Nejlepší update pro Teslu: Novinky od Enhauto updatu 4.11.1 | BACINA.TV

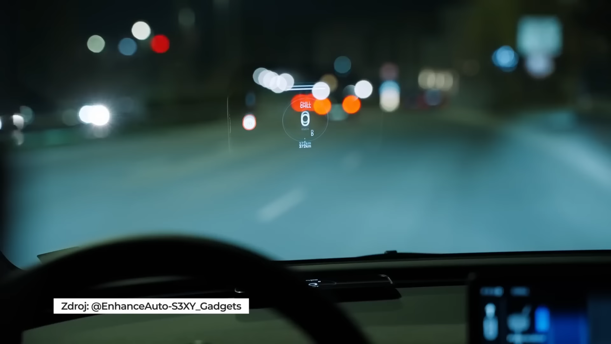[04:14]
položíte si to před sebe na ten dash a ono to promítá na to sklo nahoru v obráceně a tím pádem tam máte z toho heads-up display v Tesla.